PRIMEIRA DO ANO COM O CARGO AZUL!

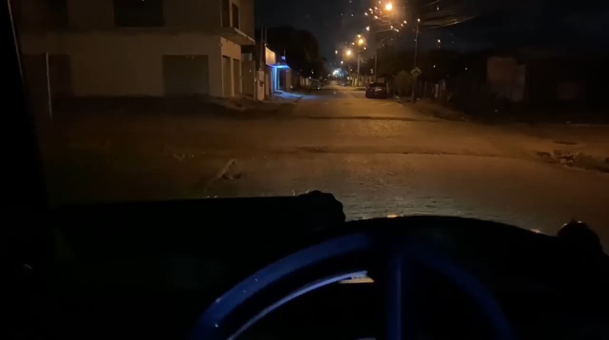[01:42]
tem que faturar, botar pra faturar, faturar, essa aqui, na frente de casa, tá um buracão aqui,
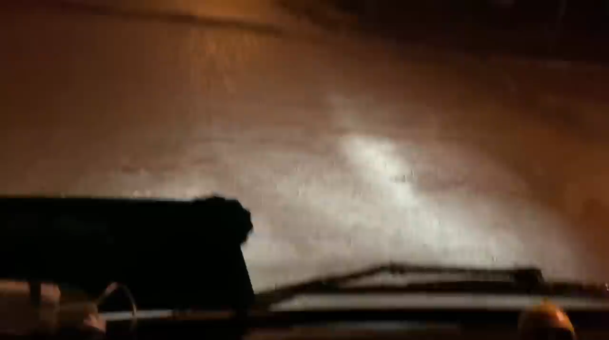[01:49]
olha, aí, meu Deus do céu,
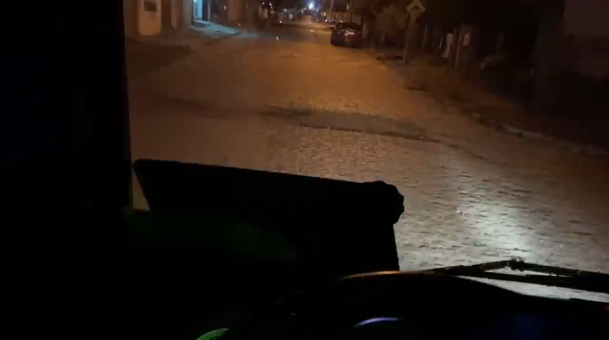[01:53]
tô com pneu murcho, tem que calibrar,